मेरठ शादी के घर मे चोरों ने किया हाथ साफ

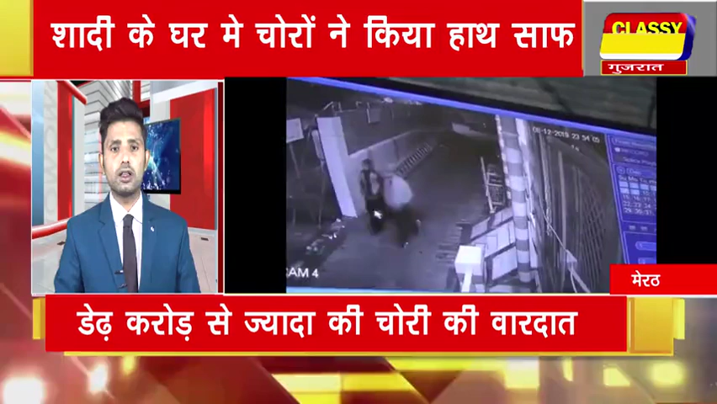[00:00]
बीती रात मेरट के थाना लाल कुर्ती में एक शादी वाले घर में चोड़ों ने तारा तोड़कर डेर क्रोड से ज्यादा की चोड़ी की वारदात को अंजाम दिया है। चोड़ घर में रखे पैसे और जेवर की किमती सामान को लेकर फरार हो गए।